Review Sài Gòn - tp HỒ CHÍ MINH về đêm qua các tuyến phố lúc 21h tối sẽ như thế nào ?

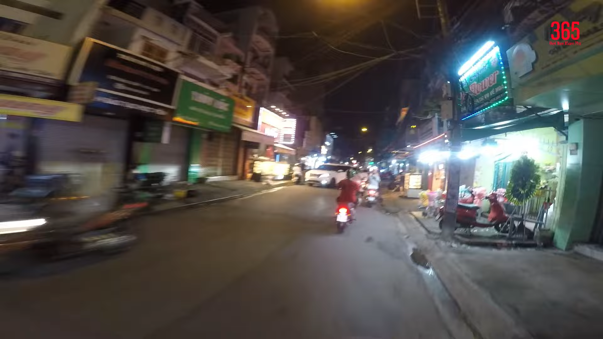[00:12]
Bán bánh mì, bánh kem. Đây là cuộc sống hiện hữu ở thành phố Hồ Chí Minh, thành phố không ngủ của đất nước Việt Nam. Pizza Kim, bán hủ tiếu gõ, cháo lòng.
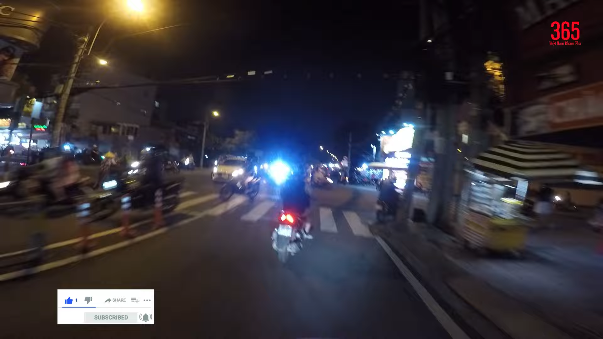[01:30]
Đây là series về cuộc sống Sài Gòn về đêm Việt Nam của thế kỷ 21, thập niên 2000.
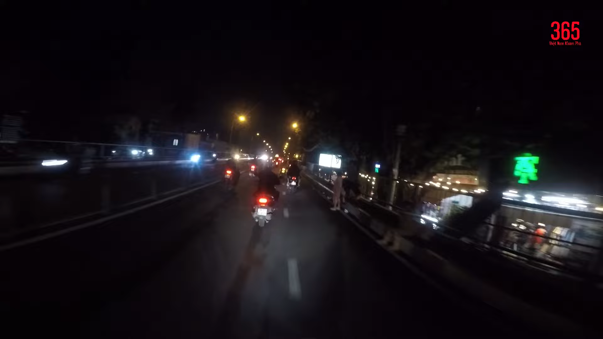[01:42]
Đấy, cái cầu chữ Y này là có rất là nhiều người vô gia cư đấy. Đấy, ban ngày thì không đi, không thấy họ đâu ha.
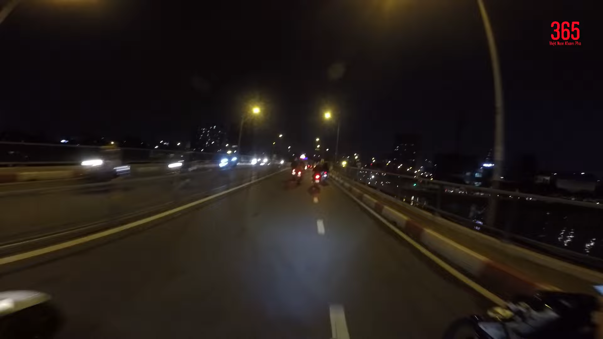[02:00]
Ban ngày chắc có lẽ là họ đi đi kiếm, đi chặt ve chai, đi kiếm tiền rồi đấy. Còn ban đêm thì họ sẽ leo lên những cái cây cầu này. Đây là chỉ là một cây cầu của chữ Y để xếp thôi đó.
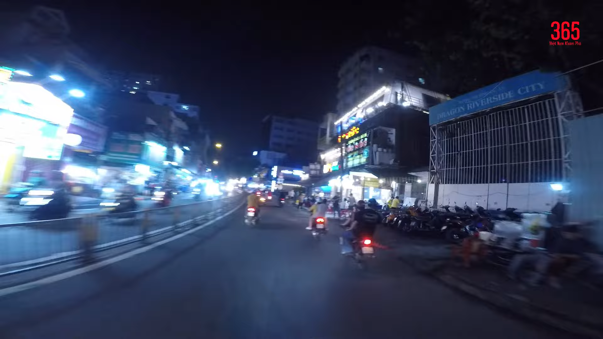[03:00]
Wow, chỗ này à, ghê chưa? Hôm nay là thứ sáu đấy, thứ sáu là cuối tuần rồi. Đối với những người mà làm cơ quan nhà nước thì thứ sáu là ngày cuối tuần. Hầu như là thứ bảy thì không có, rất ít những người đi làm. Đây, quán này là sao ít khách thế? Phở.
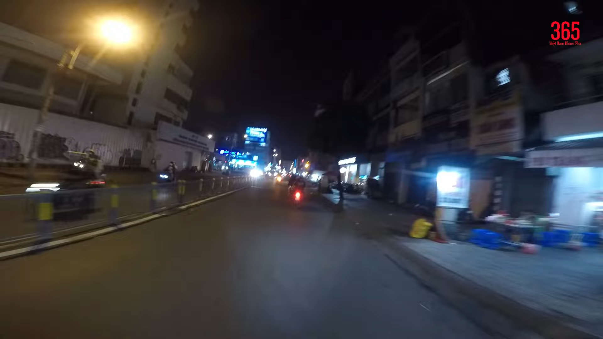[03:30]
Bây giờ mình sẽ dạo qua. Đường này là đường gì? Đường Trần Hưng Đạo, quận 5. Wow, xe công nghệ Sun SM thì mình đã xếp hàng dài, hàng dài.
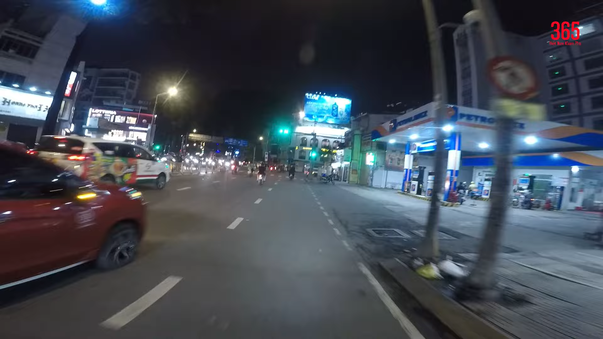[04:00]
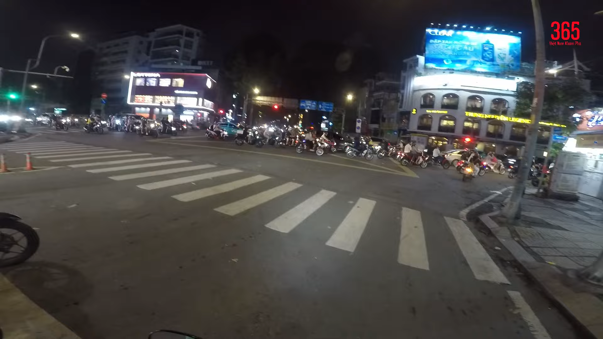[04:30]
Đó là đường Trần Hưng Đạo với ngã tư Nguyễn Văn Cừ.
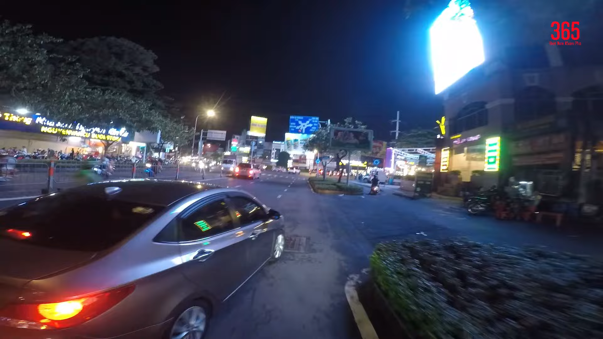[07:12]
Mình rẽ phải là đường Nguyễn Thượng Hiền,
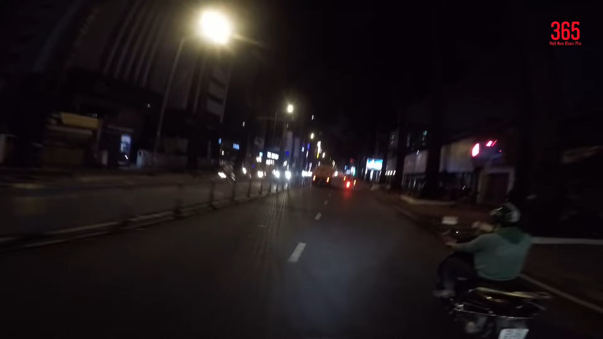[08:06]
Là có tuổi đời chứ cũng phải 80 năm nữa. Rồi mình rẽ trái vào đường Cao Thắng nè.
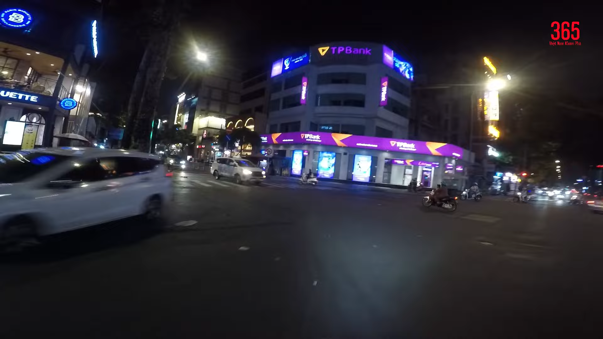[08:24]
Cao Thắng này mình sẽ đi đến đường Điện Biên Phủ. Cao Thắng này là thuộc về quận 3 rồi. Đấy, đường này có vẻ rất là nhộn nhịp, đông đúc. Ngã ba Võ Văn Tần.